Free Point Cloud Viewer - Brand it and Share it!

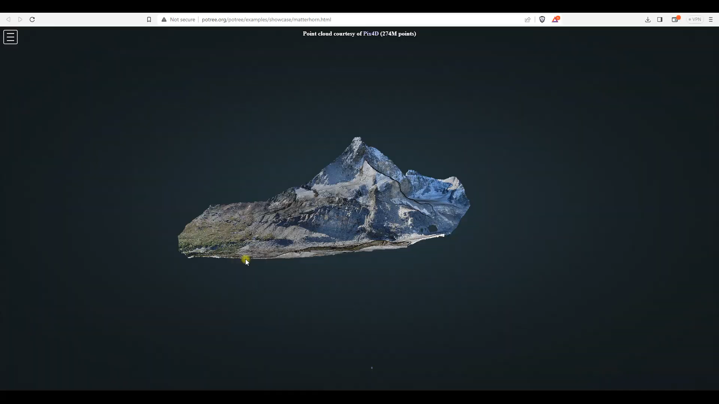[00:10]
This is what he's created, the Poetry Viewer, and this is the web version that we're looking at. However, what might be of particular interest to you is the desktop version,
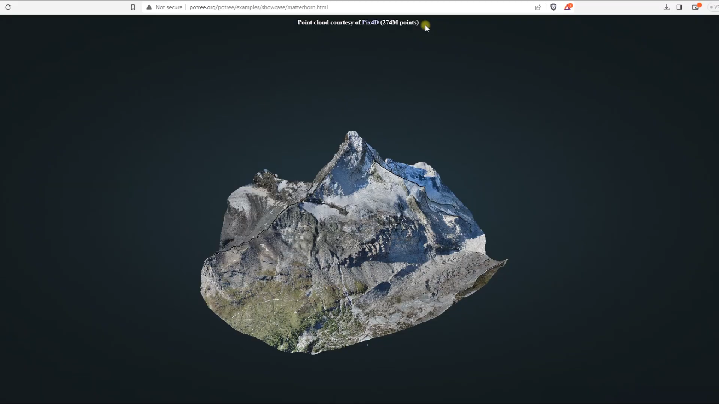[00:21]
because even on an old laptop, it can display massive point clouds, and you might want to hand this on to your clients.
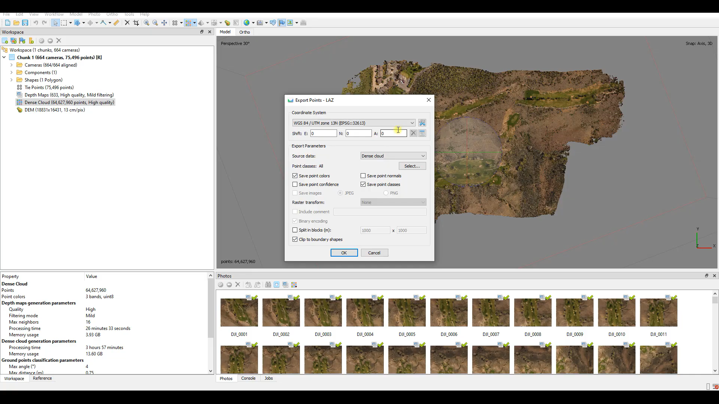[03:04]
So export your point cloud, and when you do so, you want to select that datum and projection. This is how you will find it in Metashape. Go to Projected Systems and scroll all the way down until you see WGS 84, or World Geodetic System 84. Expand that out and scroll all the way down now, and we're looking for WGS 84 UTM 13 north. Of course, if you prefer to work in the US state plane system, in the British national grid, the Hungarian national system, or as we use here in South Africa, the heart of Biersuk system, that's fine.
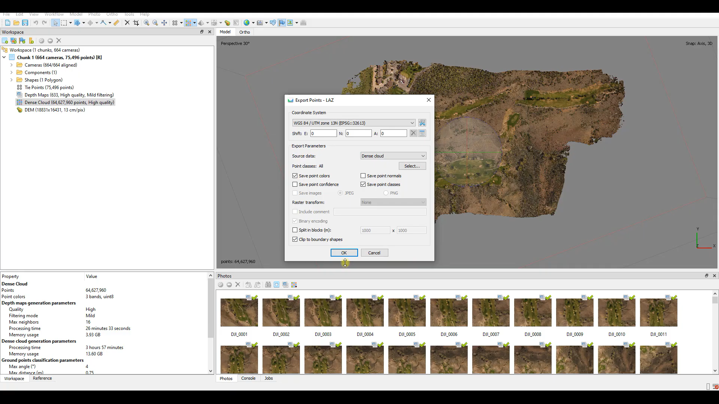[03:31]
So long as it is a projected system, that's all that Metashape will require. Once it's exported, drag and drop the file onto the poetry viewer, and you will see the option now to convert the file.
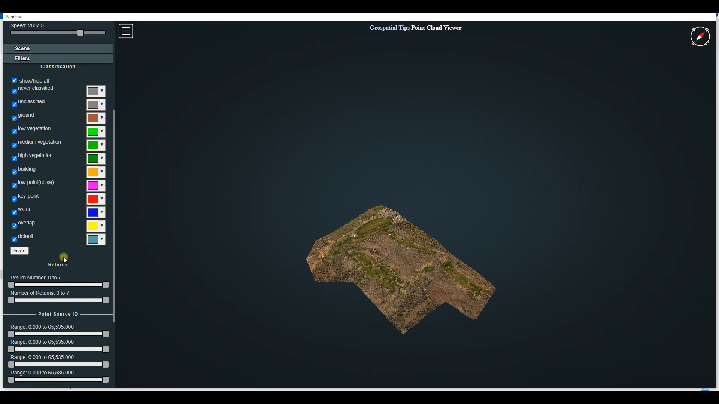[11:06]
You'll see in the left-hand pane, I've also compressed a few of the toolbars to make it easier to browse.
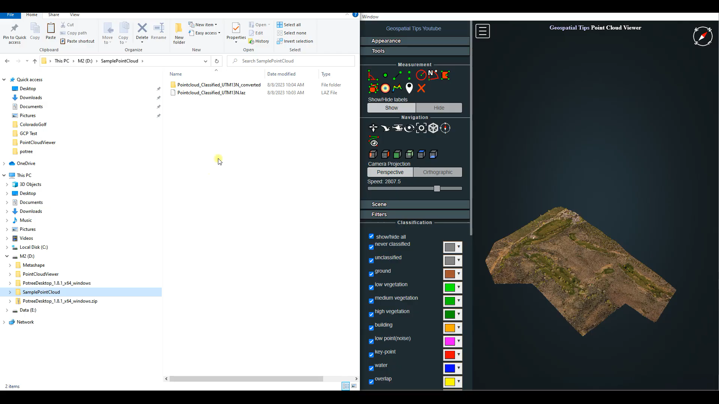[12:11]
So here it is, and you'll see that what I've done in this case is just copy those four converted files into that folder. And that's all you would need to do. And then you could package this up and deliver it directly to your clients so that when they double click on your new BAT file, it would automatically open up the point cloud for them. There are a few options we can manipulate, such as the presentation. You'll see in our point cloud automatically, we have the RGB values, but we could change this to something like classification or intensity as well. In fact,
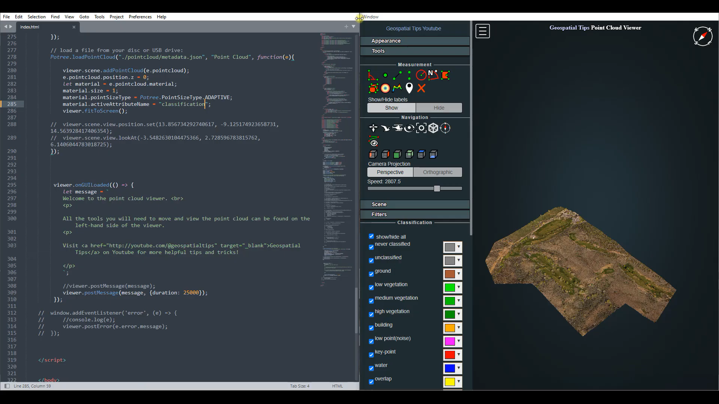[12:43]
you could add an entire toolbar on the left hand side of the screen that allows your client to simply adjust the material view that they want. You'll see now that I've refreshed the screen, we have the view of classification. In this section that's highlighted now, we would edit our welcome message. You can make that whatever suits you. And the number at the bottom of the HTML on the left hand side denotes how long that welcome message will stay on the screen. You'll see here, if we adjust to intensity and save that and apply it, we can refresh.
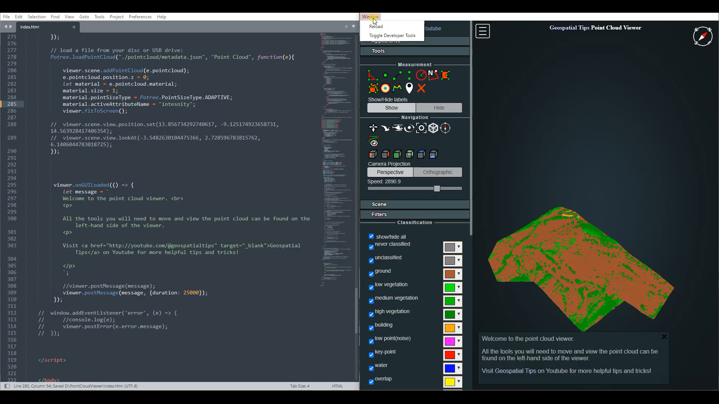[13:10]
But it looks like we've made a mistake. You'll see how it goes blue. But this is simple enough to fix. And that's just a silly spelling mistake. So we correct that spelling mistake.
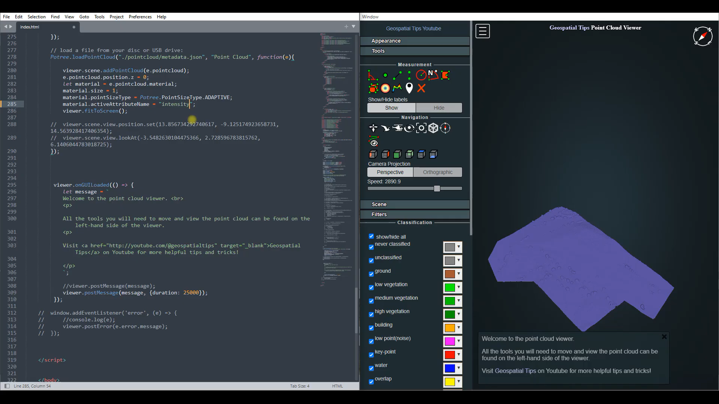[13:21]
We save the file again and refresh. So it just goes to show that even when we make some mistakes, we can recover from it quite easily. You'd likely want to make a backup of these files before you go ahead editing them. And as you can see here, even though we are changing what is displayed, it's not RGB anymore. We still have all those characteristics. The classification is still there. We can still perform all of our measurements as we might want to do. So I'm just going to set this back to the RGB version, save it, and reload my viewer.
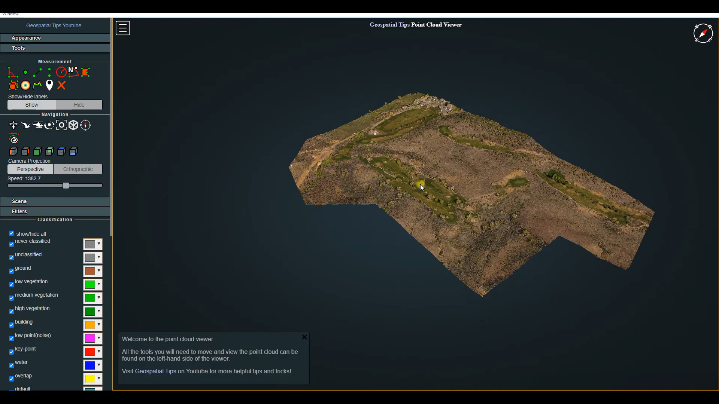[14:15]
And as I mentioned earlier, it might be useful to add a section where you can change the view type.
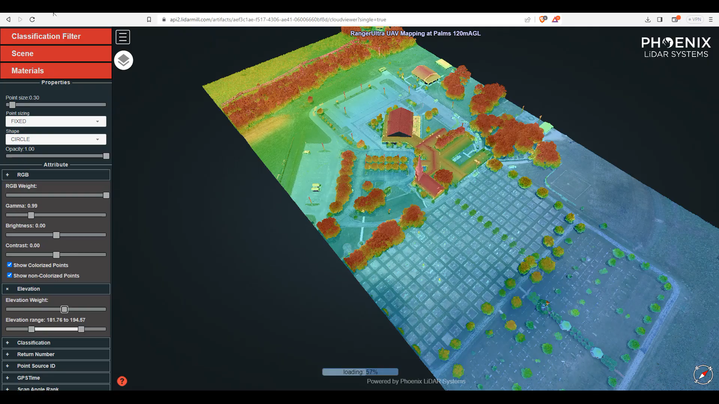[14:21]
This is what Phoenix Lido has done. And they've used the Poetry Viewer in their online viewer. And they've customized to something that is unique to Phoenix Lido themselves.
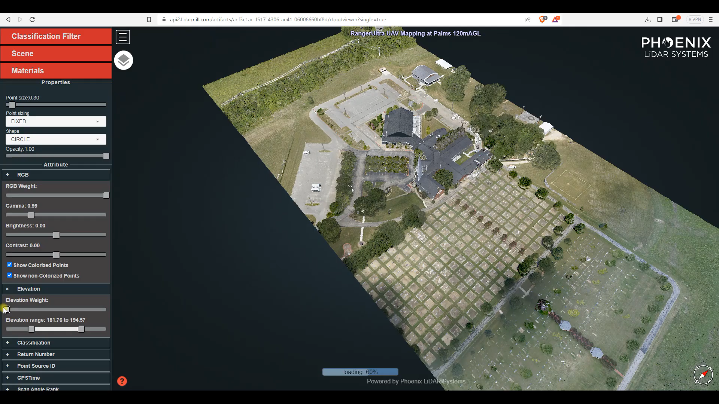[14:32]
You see the color changes here. They've gone with the red coloring, but also with this material section where they can manipulate.